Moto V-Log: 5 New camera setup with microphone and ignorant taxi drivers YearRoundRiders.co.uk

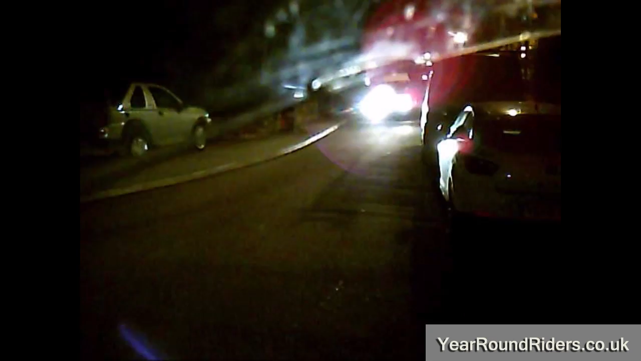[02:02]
Come on mate. Come on, what are you doing? Come on speed it up. Ah great, dropping people off at the pub. So you're just going to stop there and block the entire road.